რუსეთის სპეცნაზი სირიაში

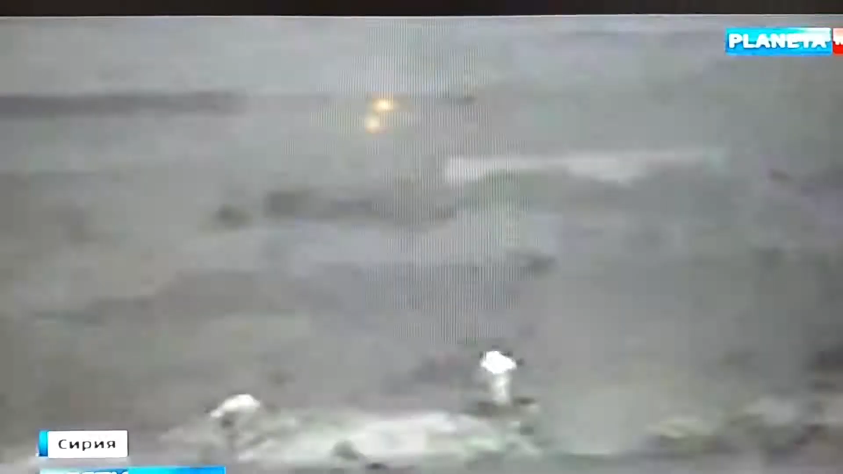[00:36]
Реальный бой. 90 метров и вот они, те самые игиловцы с бородами на лице, автоматами в руках, кадры стекловизора.
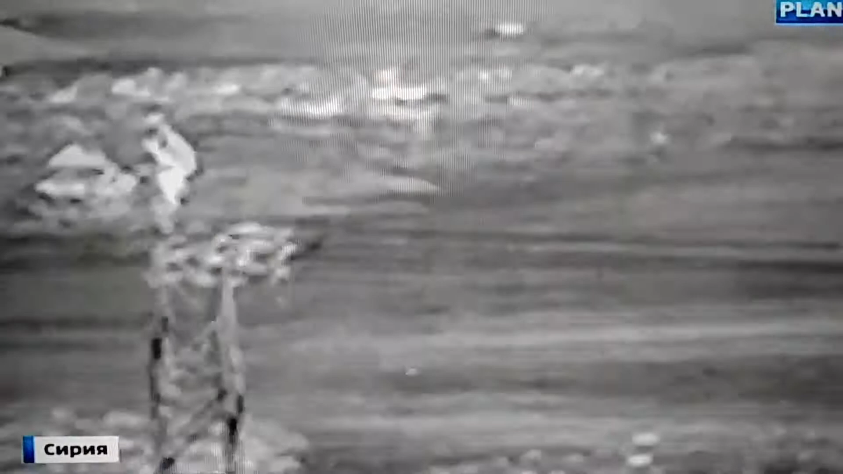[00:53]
Готовится в ПГ, по-моему. На той стороне 10 боевиков. Сразу видно. Профессионалы растянулись по флангу.
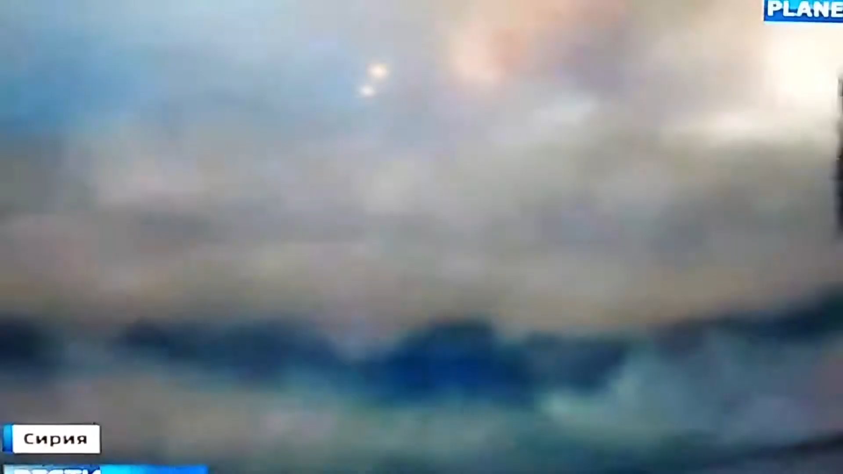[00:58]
Дергается. Один на левом планке.
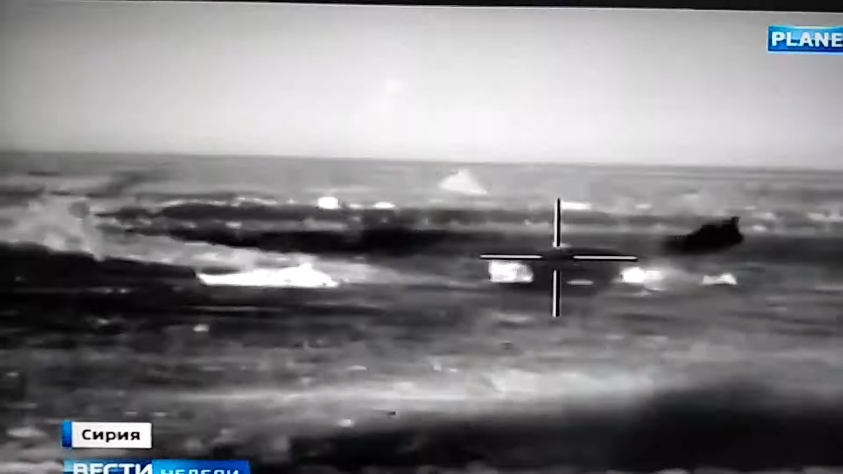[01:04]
На переднем фланге трое. Кажется, всё, не двигаются. Мгновение.
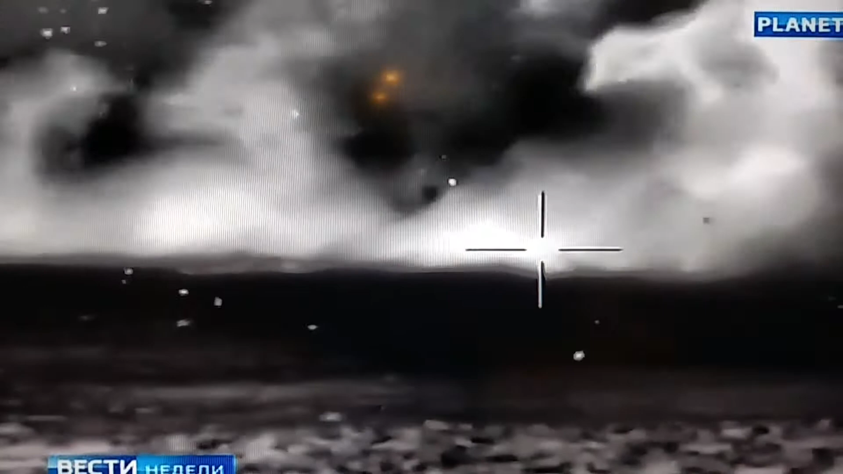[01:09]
Это были так называемые шахиды, вооружённые поясами смертников.
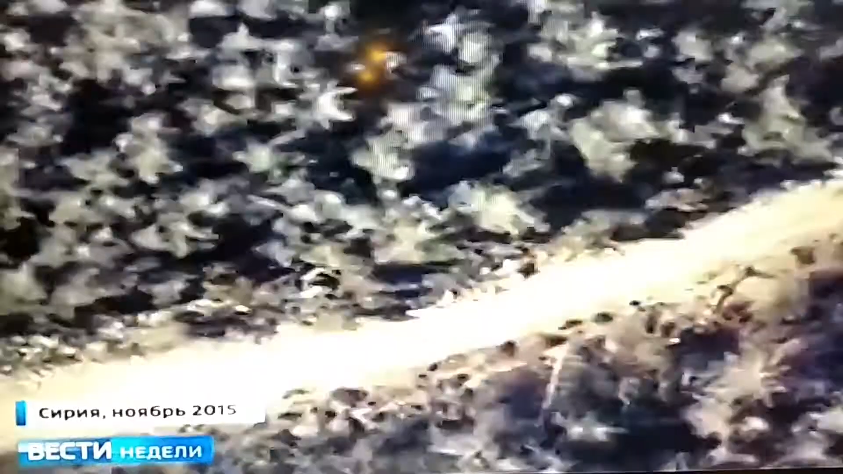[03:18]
Это они с группой в ноябре прошлого года искали штурмана сбитого российского самолета Су-24 майора Константина Мурактина.
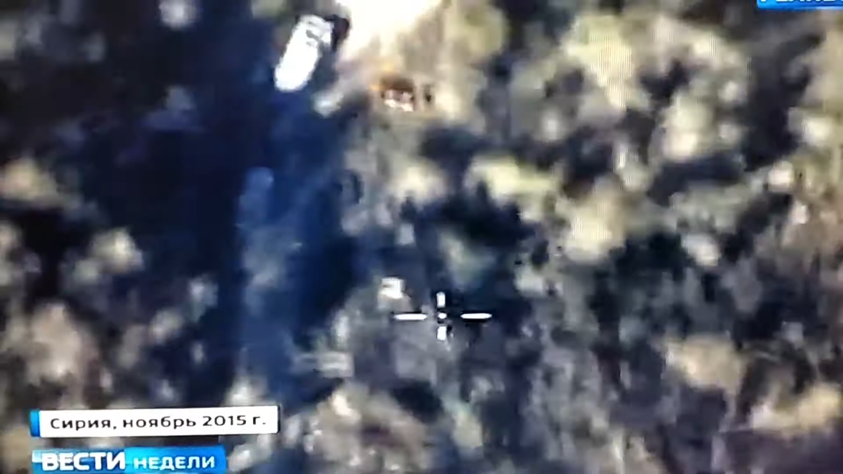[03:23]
Вот кадры той самой операции с беспилотника.
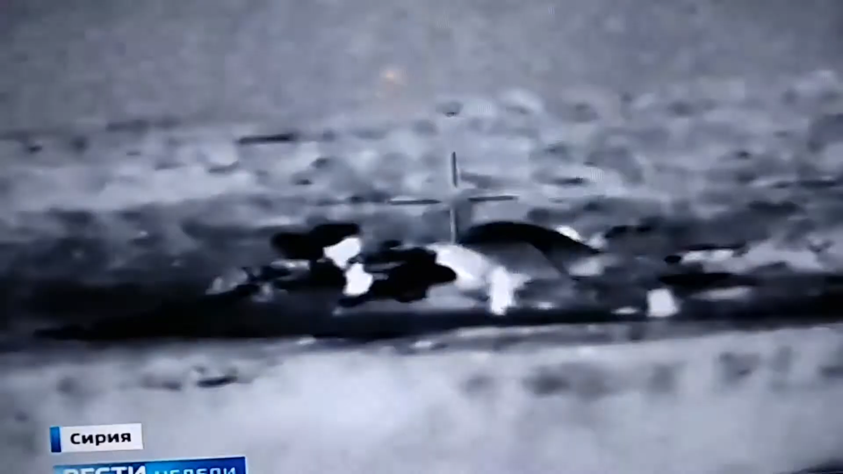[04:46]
Некоторые пункты управления боевики разбивают прямо посреди пустыни. Палатка, а под ней катакомбы.
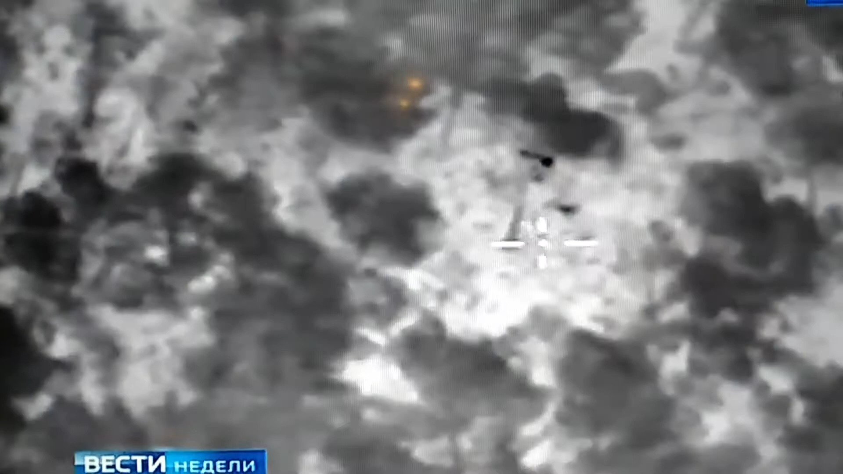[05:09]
Мы используем депутатизированный комплекс в ночь. Наблюдаем, видим, противник свепой, где-то он не видит.